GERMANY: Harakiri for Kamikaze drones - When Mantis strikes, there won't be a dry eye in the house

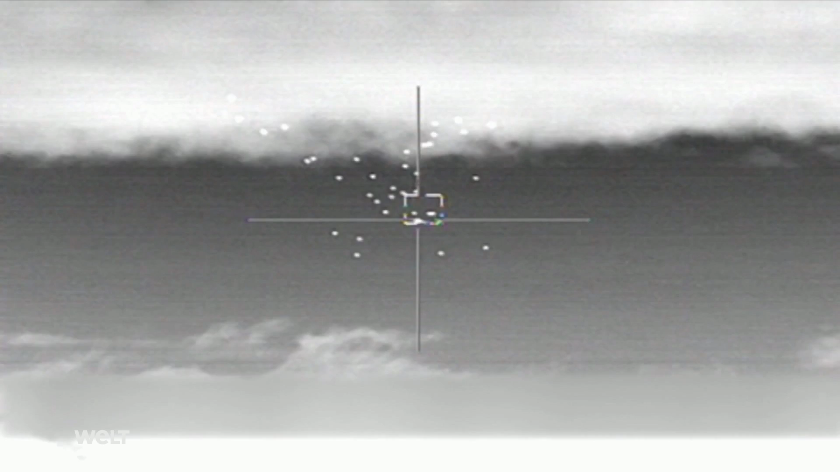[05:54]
projectiles such as approaching artillery shells and rockets can be intercepted accurately